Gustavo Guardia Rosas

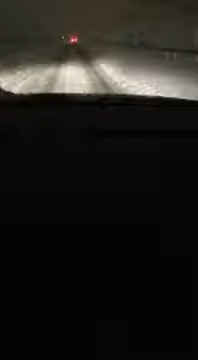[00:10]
volviendo a mi casa, hay una carretera que se ha cortado ya y he tenido que dar marcha atrás 2 kilómetros para venirme por otra carretera y estoy yendo por ahí, voy casi bien,